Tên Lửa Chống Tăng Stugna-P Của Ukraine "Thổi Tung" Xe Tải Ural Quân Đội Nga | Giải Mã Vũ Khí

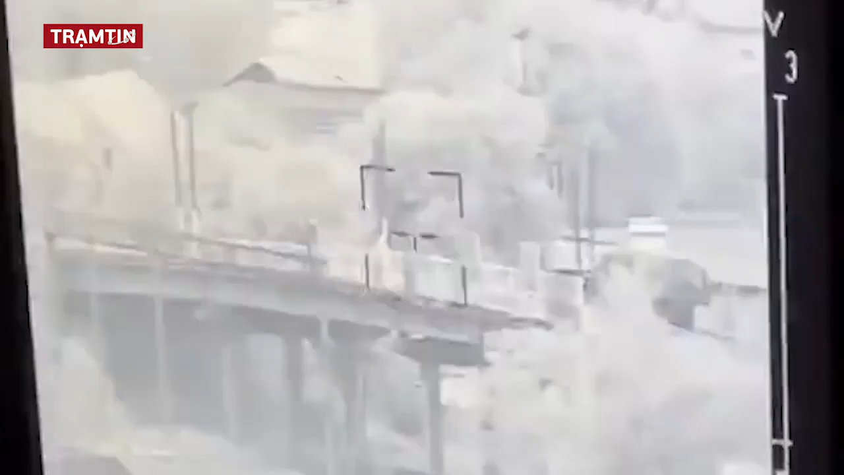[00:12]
Trang Defense Express mới đây đăng tải một đoạn video ghi lại hình ảnh hệ thống tên lửa chống tăng Stuknape của lữ đoàn cơ giới 92 Ukraine tấn công một xe tải trở quân của Nga ở Kharkov.
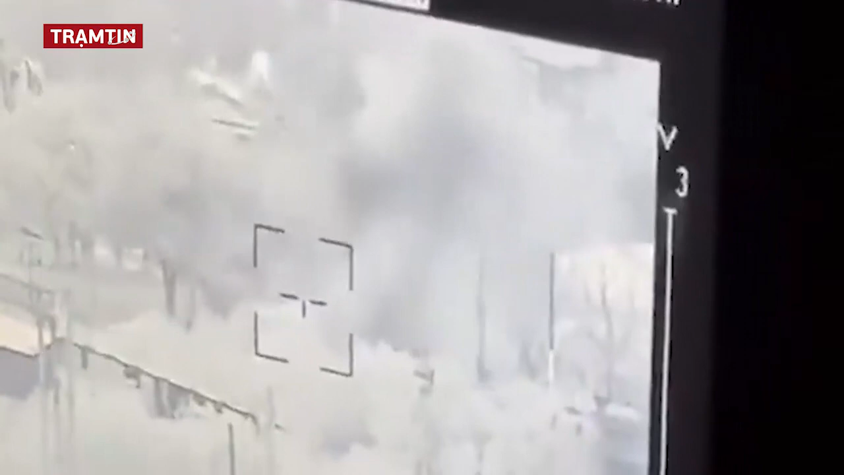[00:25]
Hiện phía Nga chưa phản hồi về những thông tin trên.
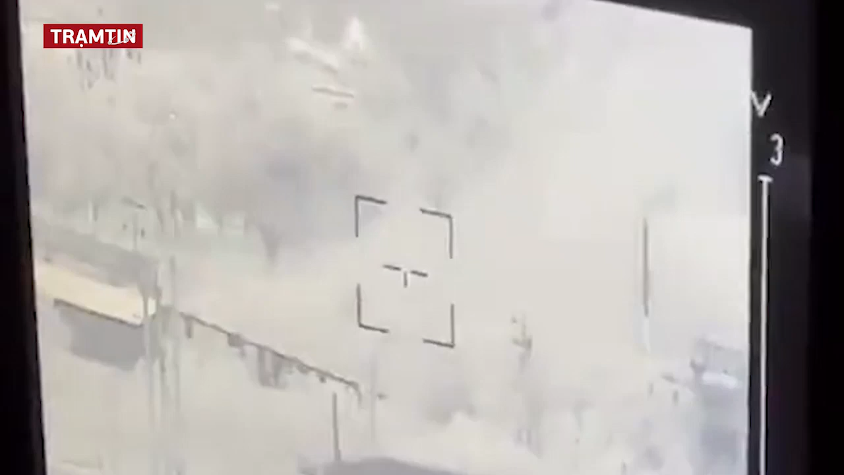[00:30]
Stuknape là hệ thống tên lửa chống tăng có điều khiển do Ukraine sản xuất, đơn vị thiết kế là công ty nhà nước Lush.
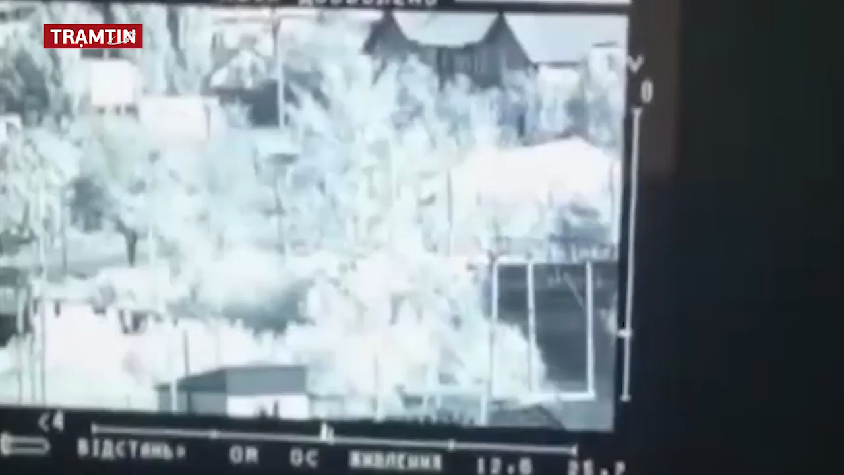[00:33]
Hệ thống tên lửa này sử dụng phương thức dẫn đường bằng laser có khả năng xuyên thủng vỏ ráp dày của xe tăng và thiết ráp đối phương. Stuknape bao gồm một giá 3 chân, hộp chế tên lửa, bảng điều khiển từ xa PDU-25, thiết bị dẫn đường và máy ảnh nhiệt. Bảng điều khiển PDU-25 là một máy tính sách tay cho phép điều khiển tên lửa từ xa với khoảng cách lên tới 50 mét, một kiếp chiến đấu bao gồm từ 3 đến 4 người.